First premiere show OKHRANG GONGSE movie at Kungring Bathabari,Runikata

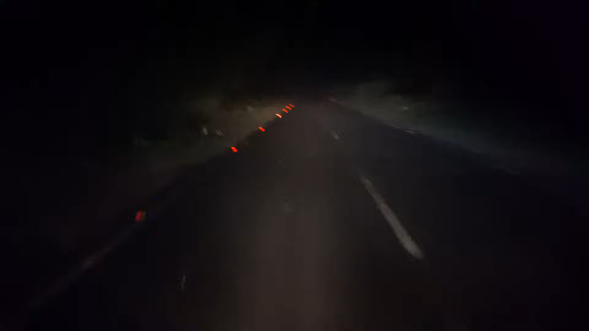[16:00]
और यह पे थोड़ा थोड़ा हलका हलका सा बारिस हो रहा है फिर भी हम लोग अभी क्या करेंगे हम तो दोस्ते घर में अभी रुखने वाले हैं और रात के तीन बदए है कोई भी नहीं है मतलब जारी अ दूसरा मतलब अच्छलते रहो चलते रहो चलते चलो